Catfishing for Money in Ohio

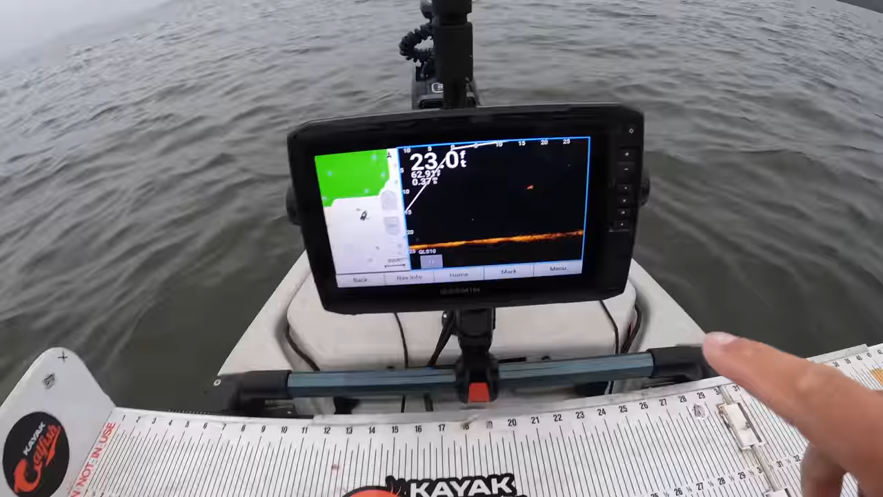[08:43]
On screen: depth 23.0 ft
Right there is kind of an example of what I'm talking about. There comes another fish right there.
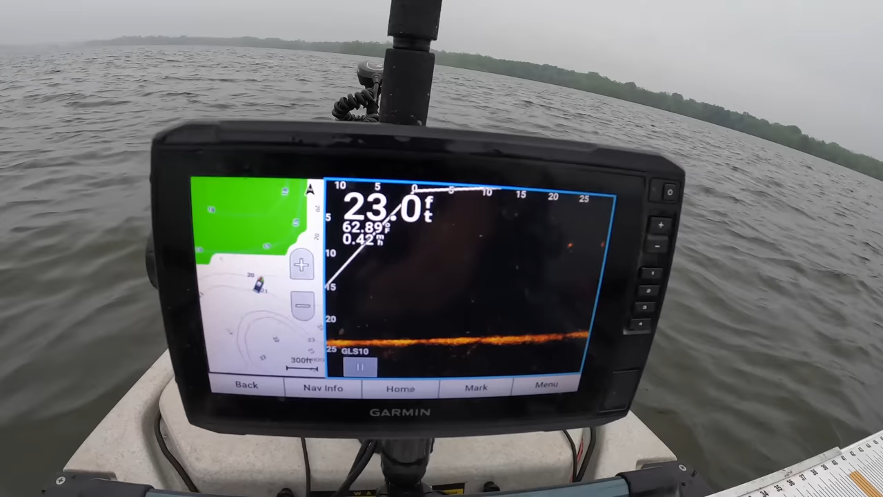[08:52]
On screen: depth 23.0 ft
I'm going to shine the live scope around.
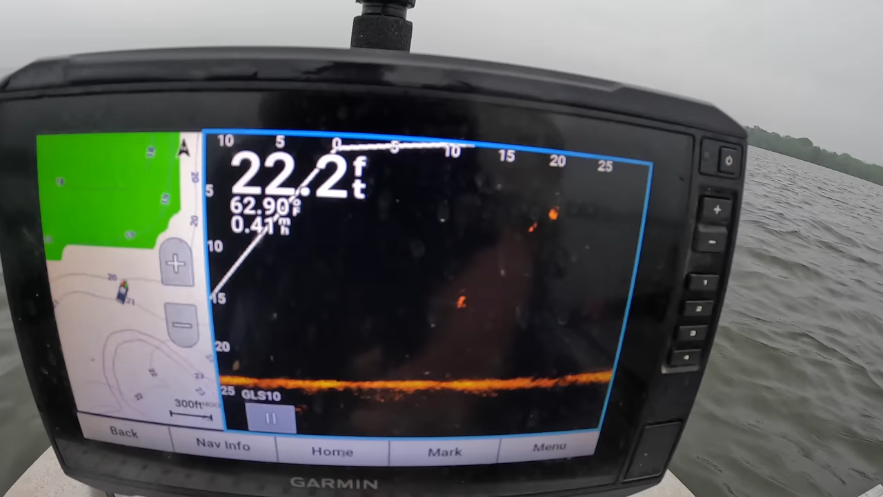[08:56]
On screen: depth 22.2 ft, water 62.90°F
You can see, see all those shad that are up in the water column as I spin it around? Those bigger marks, those bigger fish are coming up and breaking up those schools of shad,
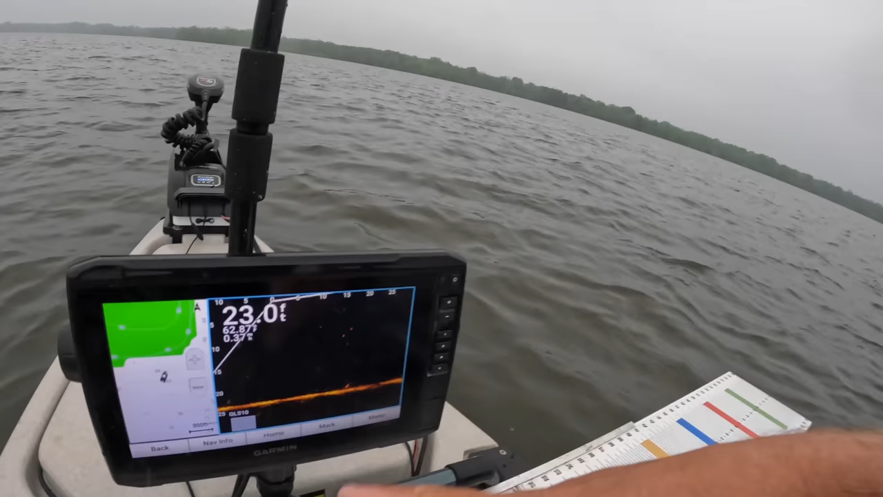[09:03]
On screen: depth 23.0 ft
and when I've got my bait back there. Oh, oh, I think it's going under right now. Perfect timing.
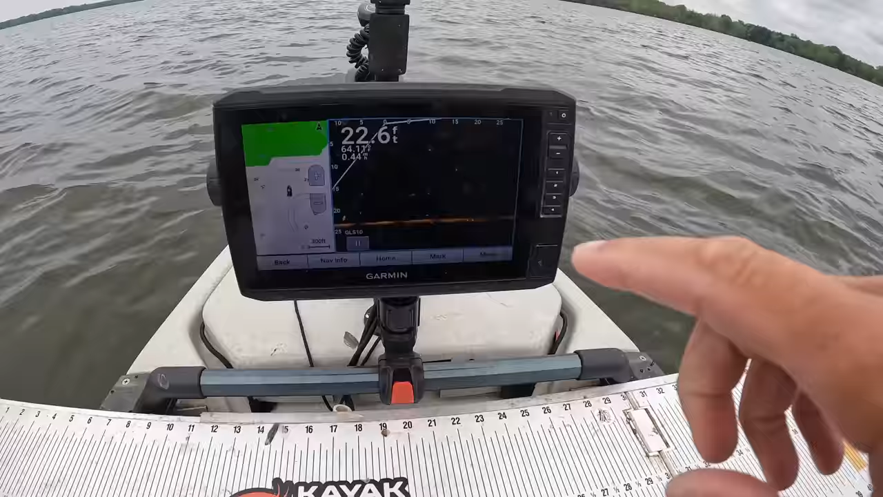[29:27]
On screen: depth 22.6 ft
Oh, that's a nice, oh crap. That's a nice fish right there.
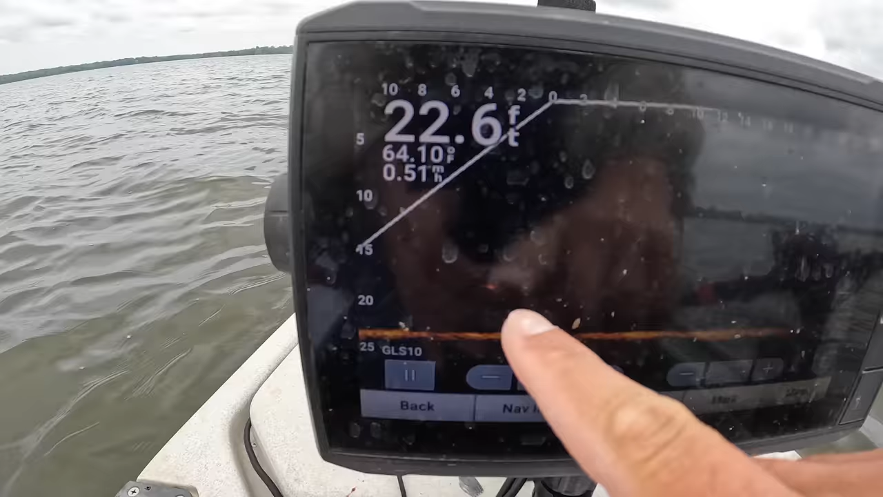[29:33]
On screen: depth 22.6 ft, water 64.10°F
I'm going to be passing him up in just a little bit. He's about between 15 and 20 feet deep. He's going there behind me. What I wouldn't give to have that fish bite one of my baits.